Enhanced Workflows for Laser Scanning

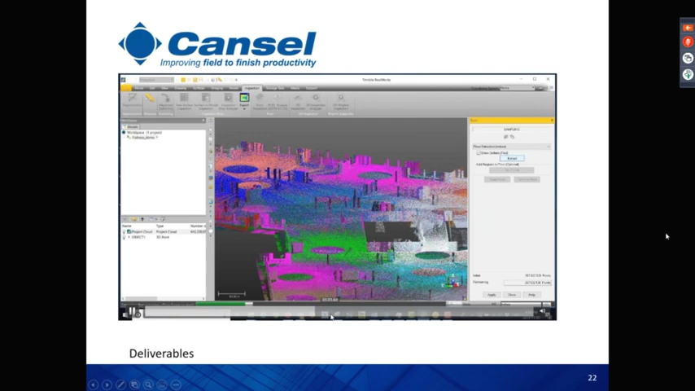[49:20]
the user also has the option to validate uh you know the classification so we can easily double check you should see these object in in red uh
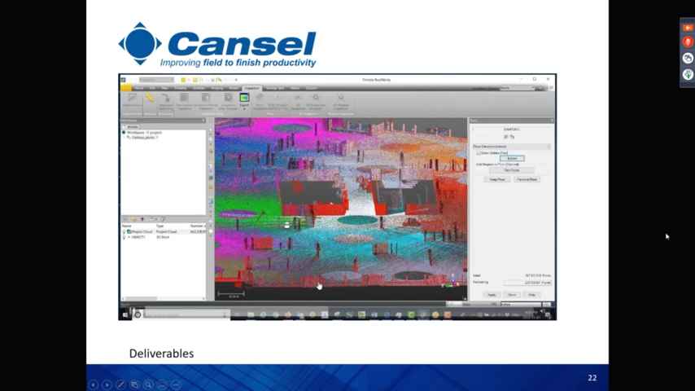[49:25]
we can also do kind of vicinity check here to double check that we are not missing any object
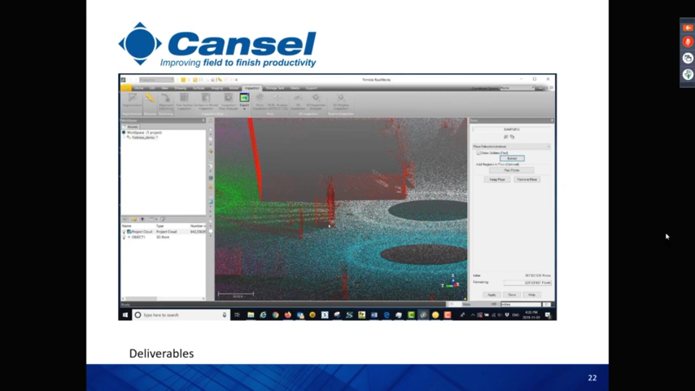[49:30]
of the floor we can go back and try to move uh the data if you feel that we uh this is part of the floor it's like a ramp or some we see some scenarios like that we can easily move this point from um you know the non-floor into the floor uh classes so uh and the next step usually what we do since we
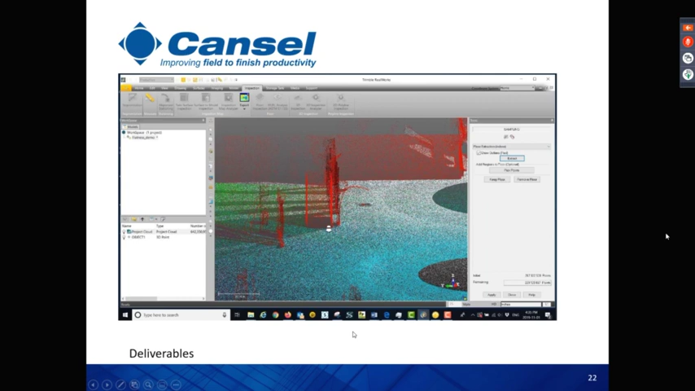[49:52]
separated the the the floor uh we'll start to focus on the floor and start to to uh to do the analysis so um usually um the first step here is
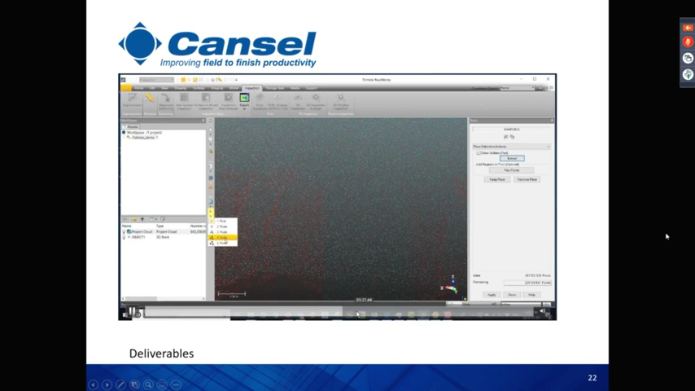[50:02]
to uh set uh the reference point so usually as i told you before uh what's going to happen the software is going to fit
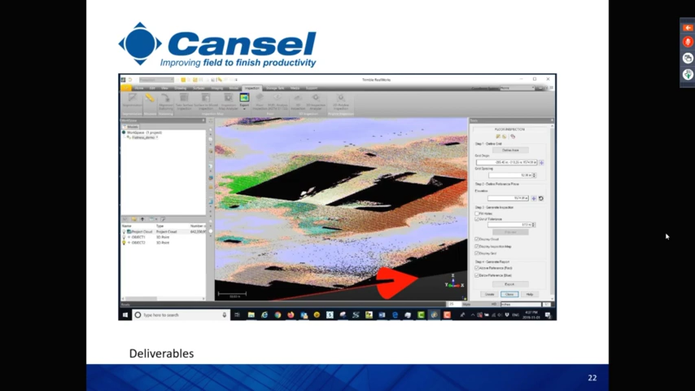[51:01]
what's uh above the reference reference plane is going to be in red what's below is going to be in in blue so again the user can go back and forth and try to change the parameters change the grid size i have some
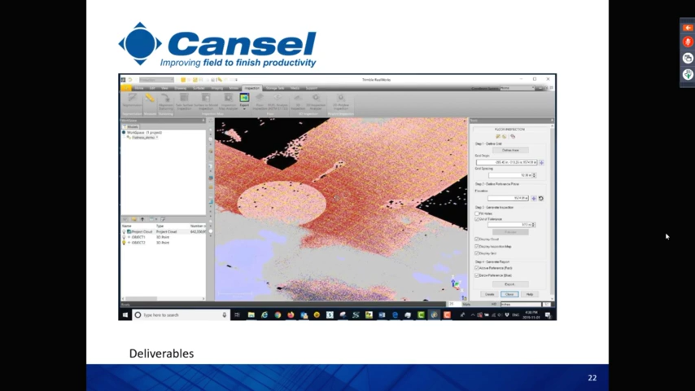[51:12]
clients looking for a specific volume so you can start to manipulate the reference elevation to get into the volume they are looking for once you are happy with the results you can easily go and create